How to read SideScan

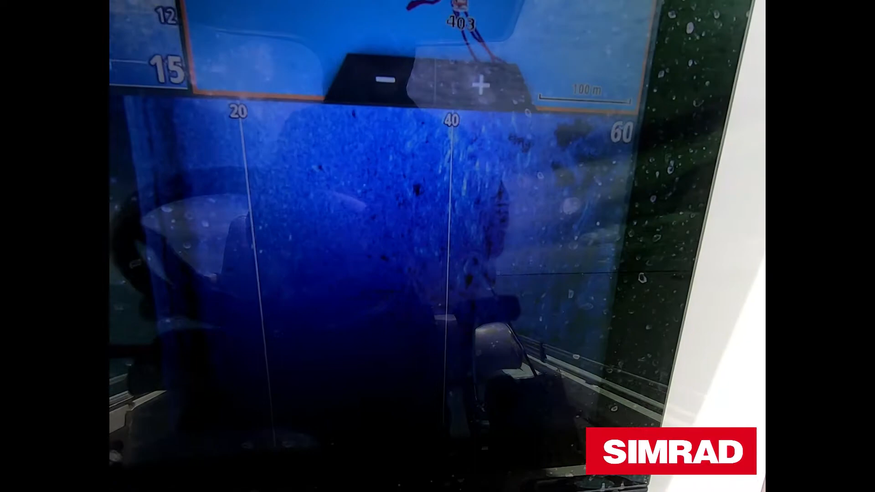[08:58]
Steve. So directly there. Same spot. They're sitting in that same little.
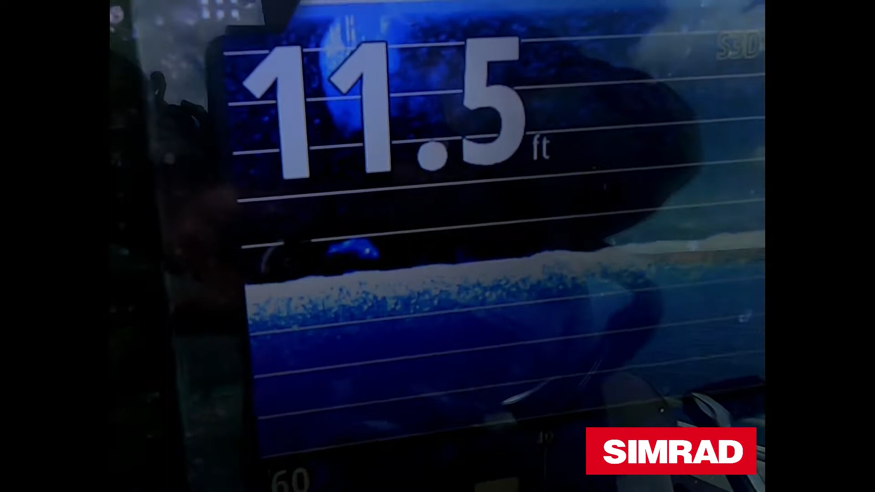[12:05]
On screen: depth 11.5 ft
That means that was directly underneath the boat and I free spooled it straight underneath the boat, so straight down where I've seen on the down scan.